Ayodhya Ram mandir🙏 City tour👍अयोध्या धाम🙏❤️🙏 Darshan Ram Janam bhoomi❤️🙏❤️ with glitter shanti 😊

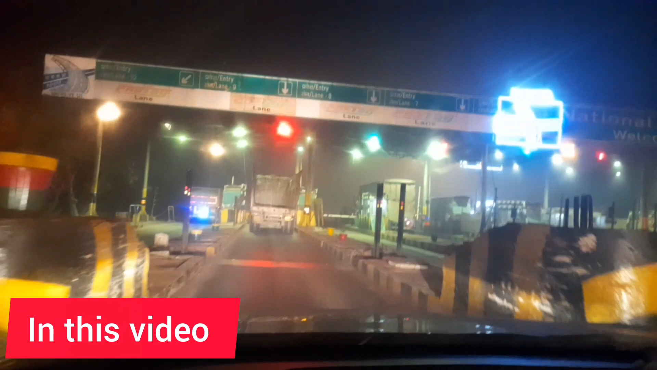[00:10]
रौ नई टोल प्लाजा है ये, और अयोध्या में हम लोग जो स्वागत हो रहा है वही बहुत ही भव्य हो रहा है।
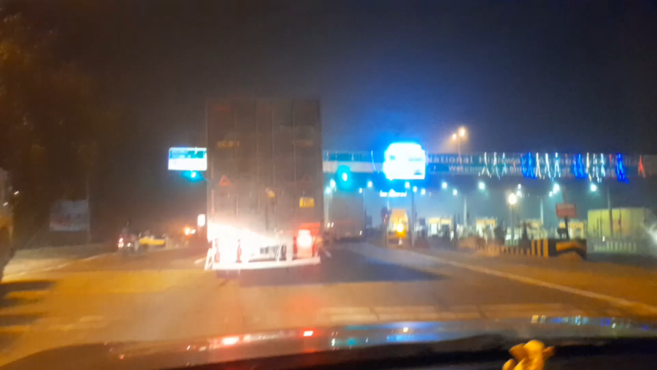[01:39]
पर भगवान जी की कृपा थी कि कोहरा छट गया और हम लोग आगे बढ़ते रहे।
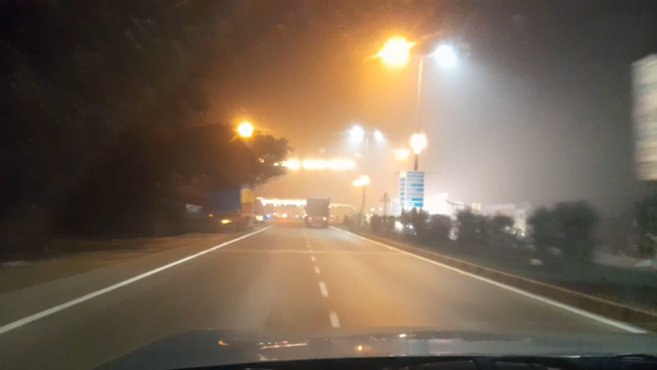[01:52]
वेलकम टू यू अयोध्या। तो फ्रेंड्स, अयोध्या में हम लोग का स्वागत हो चुका है और ये अयोध्या टोल प्लाजा पड़ा है, ये है सेकंड टोल प्लाजा।
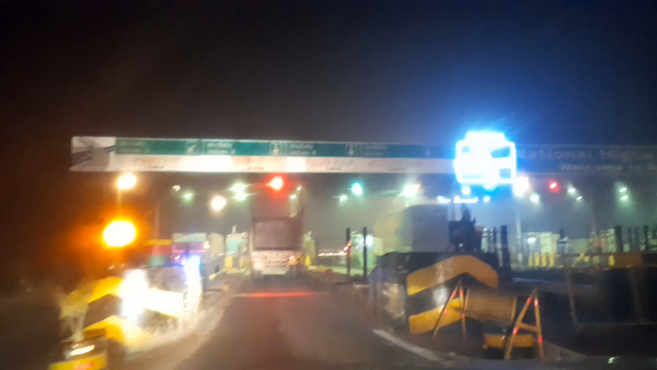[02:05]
नहीं, तो फ्रेंड्स वहाँ पे ये देख सकते हैं आप,
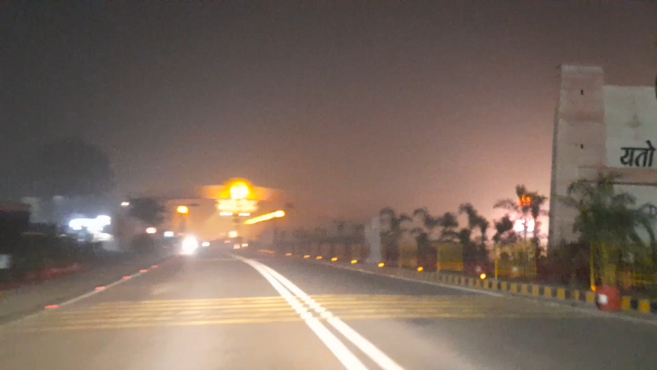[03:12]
तो फ्रेंड्स, पीछे आपने जो देखा था वो बस स्टैंड था और ये देखिए कितना भव्य, मतलब जो स्वागत हो रहा है वही बहुत ही भव्य हो रहा है।
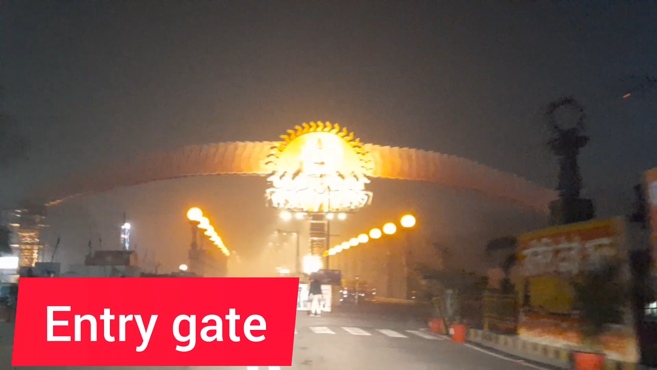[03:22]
कितना अच्छा इन्होंने बनाया है जो यहाँ पे, ये देखिए।
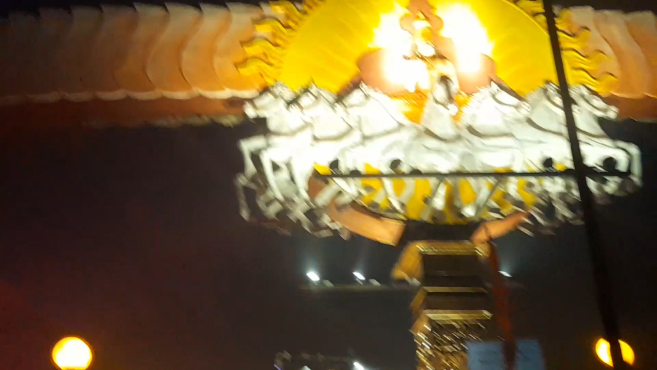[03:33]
और करीब 6 बजे हैं और हम लोग अयोध्या जी में आ गए हैं।
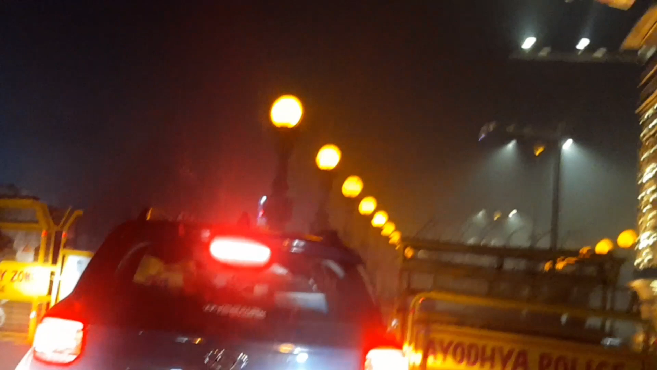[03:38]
अब जाएंगे यहाँ से सरयू नदी। तो देखिए एक छोटा सा चेक पोस्ट भी है और ये देखिए कितना भव्य बनाया गया है एंट्री गेट,